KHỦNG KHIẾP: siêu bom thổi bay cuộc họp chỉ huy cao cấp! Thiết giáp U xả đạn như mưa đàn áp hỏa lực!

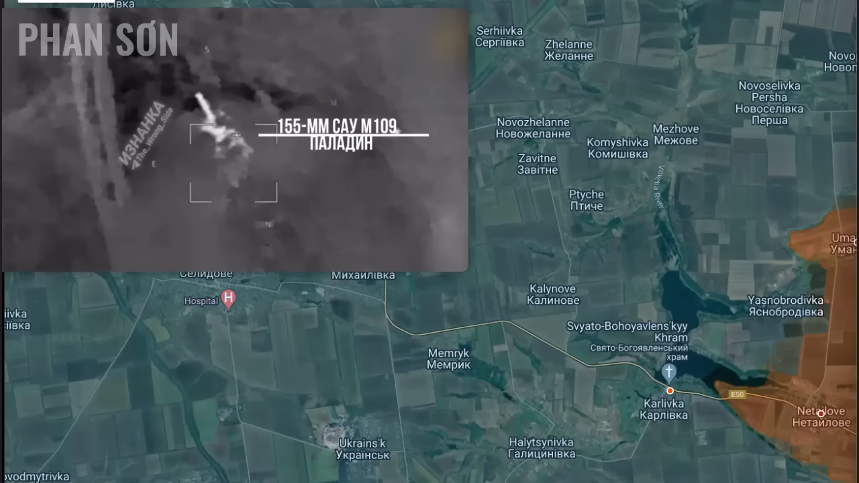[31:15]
Nga đã pháo hủy một khẩu pháo tự hành của phía Ukraine.